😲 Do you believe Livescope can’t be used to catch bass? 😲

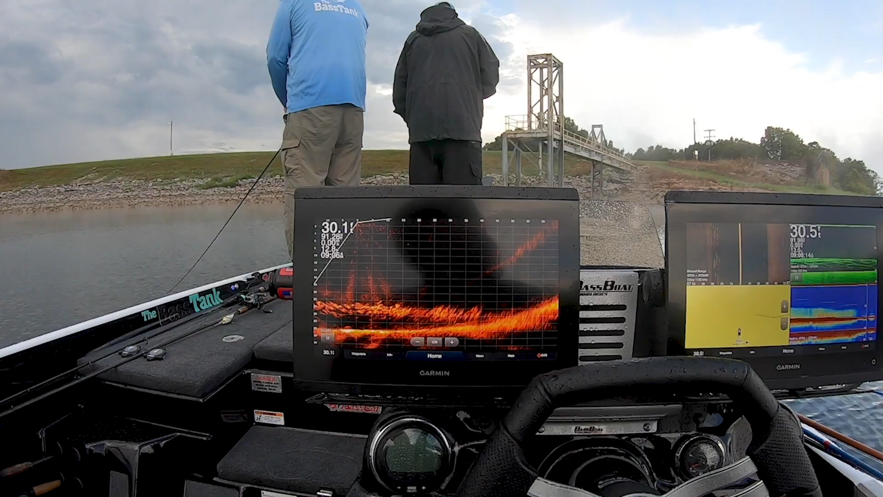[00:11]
drop it here. Baby shad or something going on, yeah, I'm in there. Right. Yeah. So swimming it, if you keep it in there, there you go. I saw him. Decent one? You're not tiny. Okay. Oh, yeah. No, he's fine. Watch out, I'm trying to get the crankbait out of the way.